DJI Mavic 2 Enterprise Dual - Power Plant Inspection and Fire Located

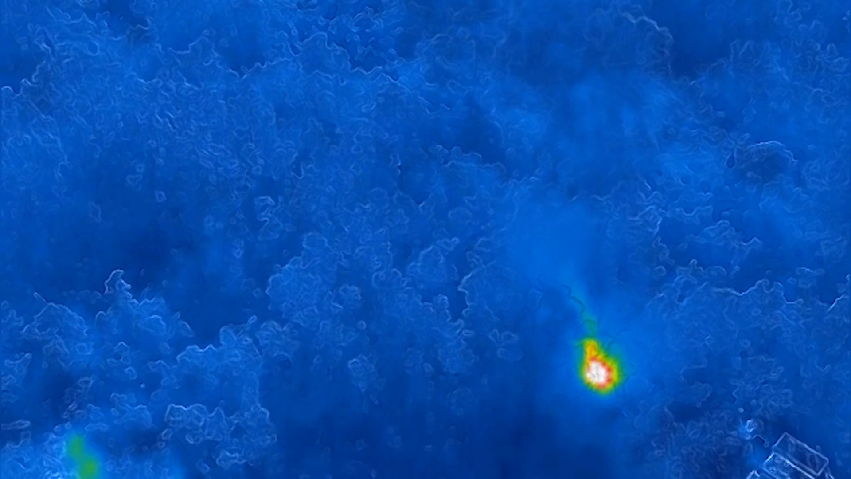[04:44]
I wanted to see you know what this looked like and and actually use it in a first responder situation to put it to the full test so you can clearly see there the
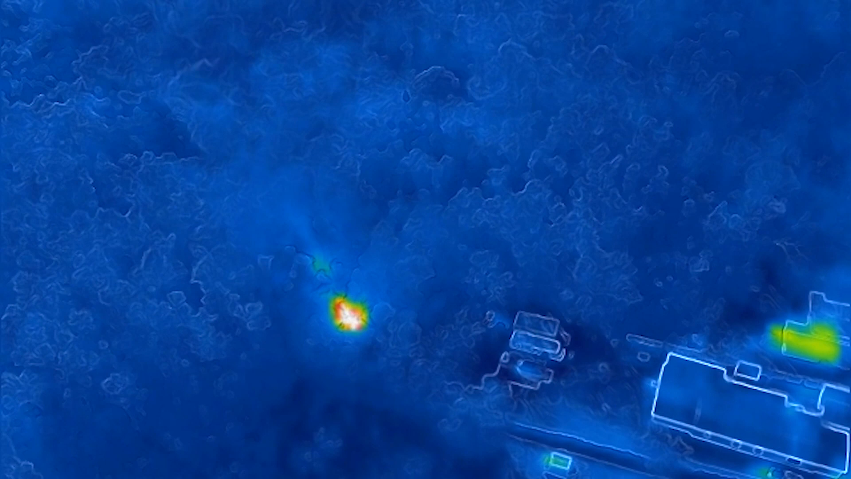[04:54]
fire and at 350 feet up in the air it was actually reading around 400 degrees on the radiometric part of the camera.
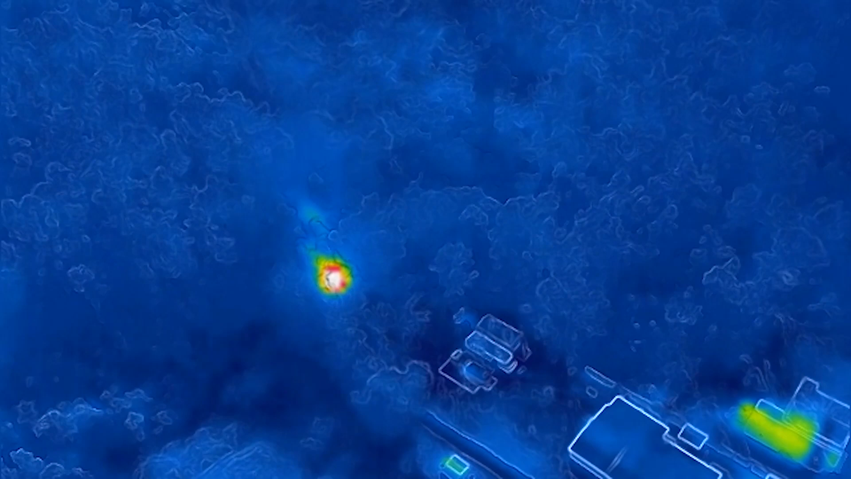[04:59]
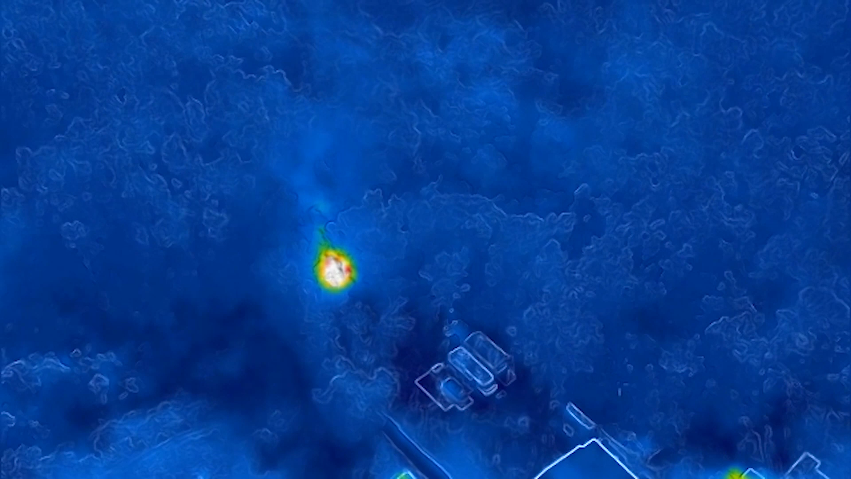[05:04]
Like I said I didn't screen record you can't see that but when I pinpointed it it was reading 390 400 412 and at that height that's really good.
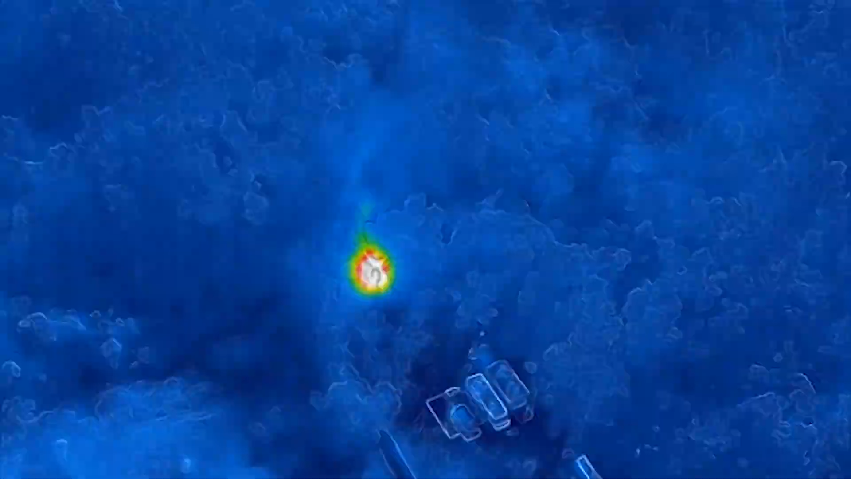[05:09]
There you can see the black smoke clearly and you can see the fire down there in the woods.
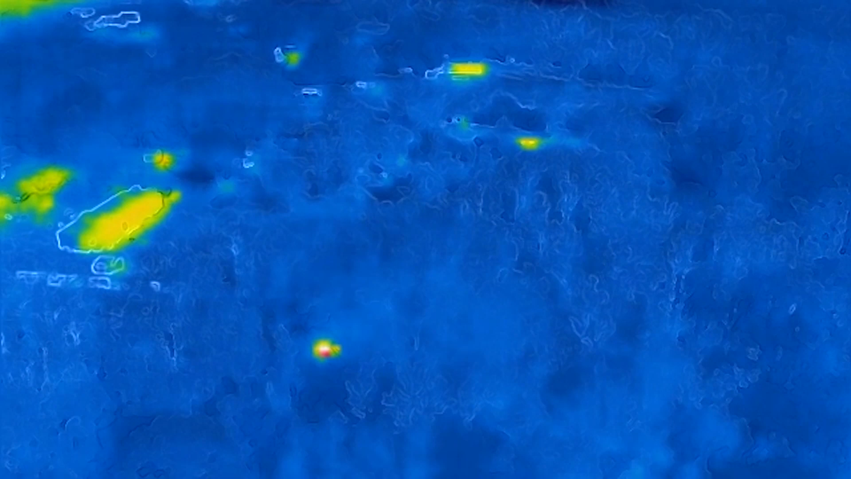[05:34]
Mavic 2 Enterprise Duel which makes this thing amazing for first responders and
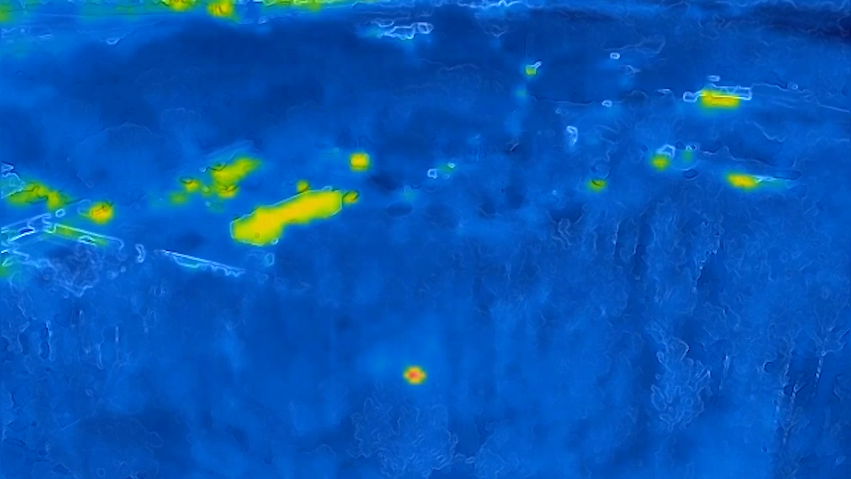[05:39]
it's it's a very quick launch platform but what I actually did was I switched over I stopped and
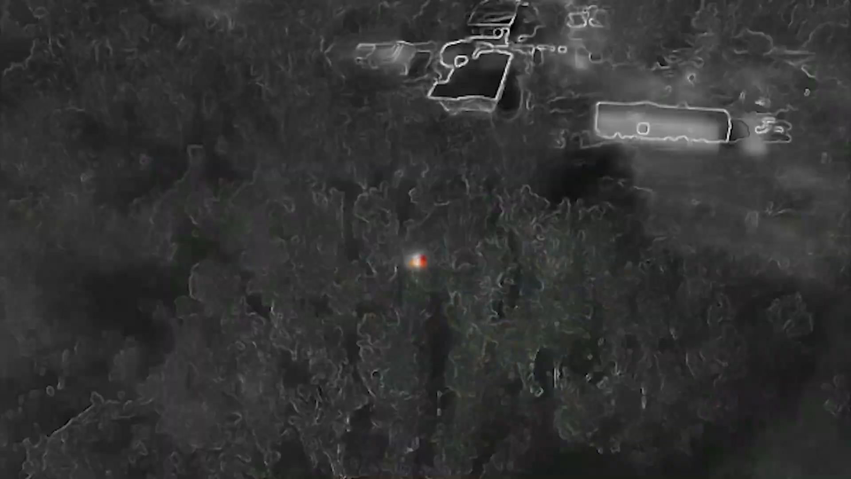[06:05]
in in thermal for first responders because there you can see that fire clearly through those
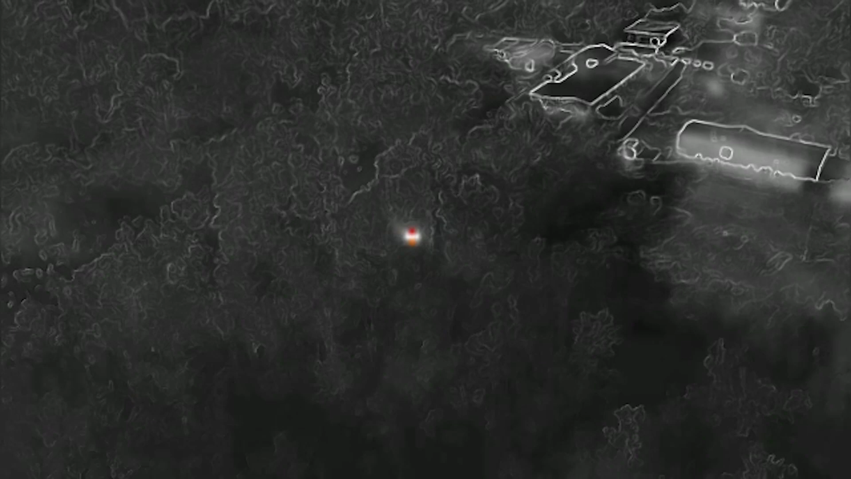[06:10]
woods and that foliage and if this was a first responder drone they would be able to